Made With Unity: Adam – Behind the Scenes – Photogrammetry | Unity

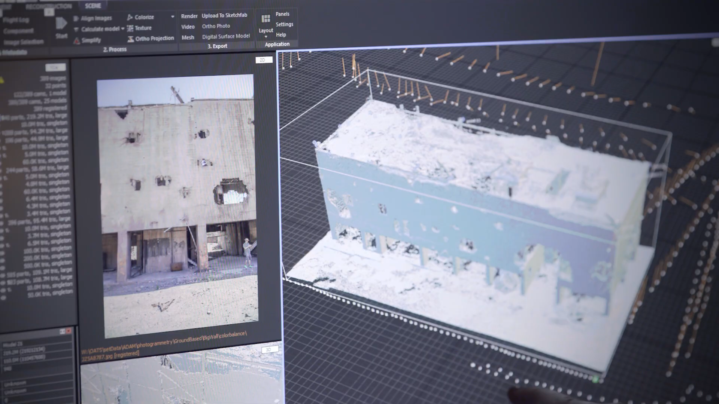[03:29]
positions of all the cameras as everyone walked around it gives you an idea of how many